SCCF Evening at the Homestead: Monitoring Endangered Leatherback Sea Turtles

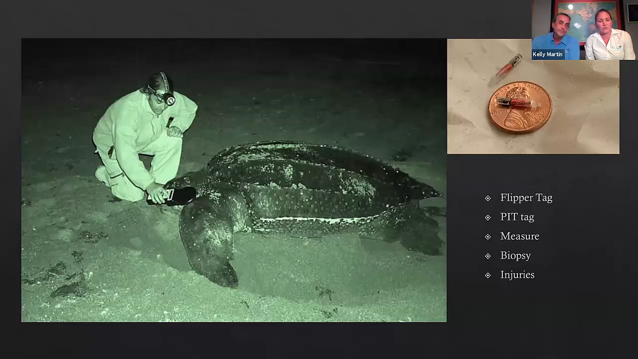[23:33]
We also took measurements of each individual, a skin biopsy for genetic sample, and we documented any injuries that she might have and what they could potentially be from, such as boats or fishing interactions. So we did this, started in 2001, and the first time we kind of compiled all of our data into a summary paper was after 11 years of data collection.
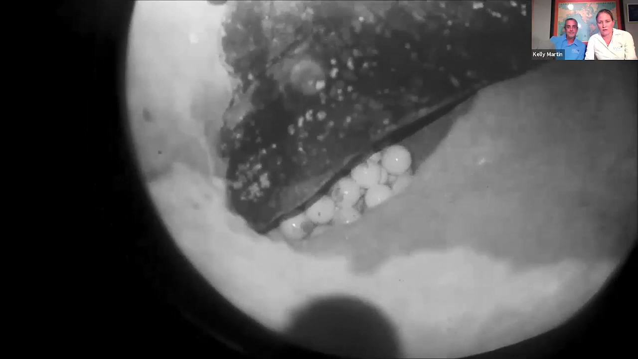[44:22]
So once they've laid 60 to 80 eggs, leatherbacks are unique. So once they've laid 60 to 80 eggs, leatherbacks are unique. If you watch here, you'll see that she lays quite a few eggs that are smaller than the first egg she laid.
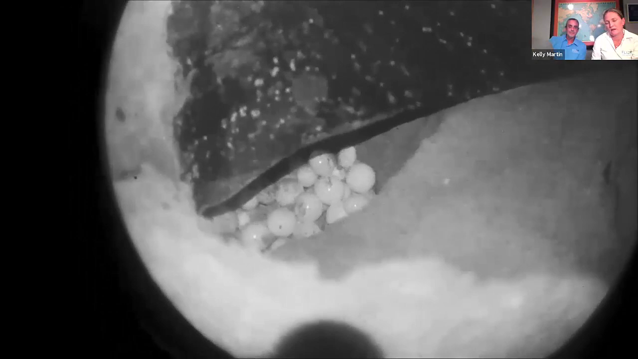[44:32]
Those are what we call yolkless or spacer eggs. There is no yolk in those eggs.
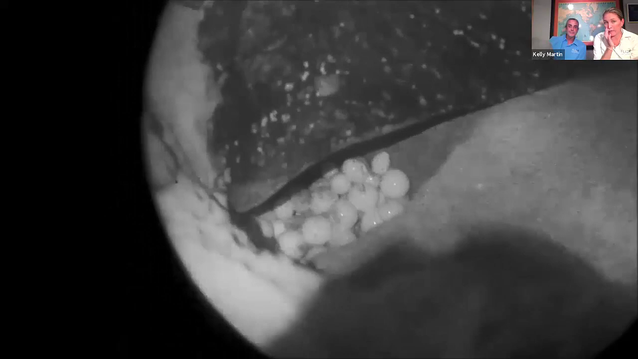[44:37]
They were not fertilized. They would never develop. They typically lay those at the top of the nest, and the purpose of those is not widely understood just yet.
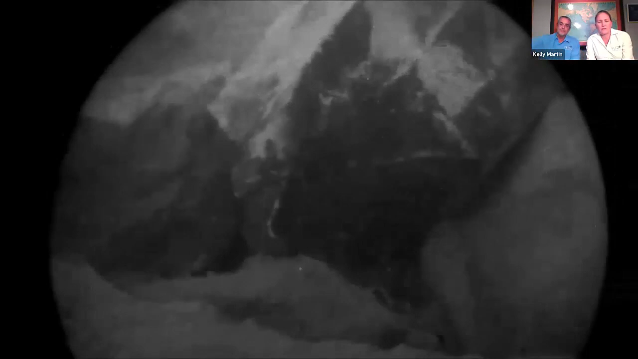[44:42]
But then they're actually very delicate in their covering. They use those rear flippers to kind of pat the sand down over the eggs.
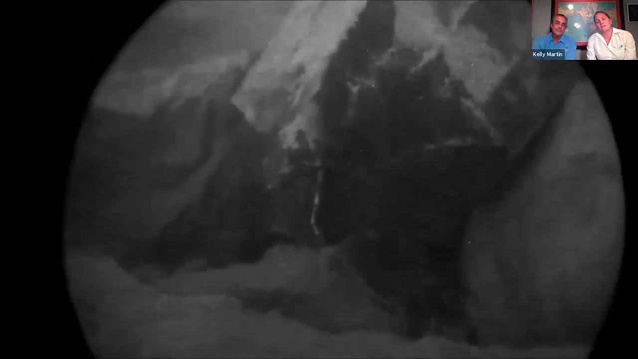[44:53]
Once all is said and done, like I said before, those eggs can be upwards of three feet into the sand. If anybody's ever conducted nesting surveys, trying to excavate or dig up the contents of a hatched leatherback nest is not easy.